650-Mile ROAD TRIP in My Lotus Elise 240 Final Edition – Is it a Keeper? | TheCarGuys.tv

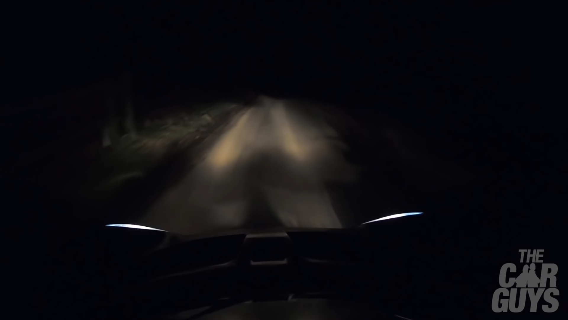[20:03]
And even on full beam, I'm struggling to see road signs to make sure I was taking the right turning. It's kind of like going back to the Dark Ages. So Lotus really need to fix that with the Amira if they haven't already.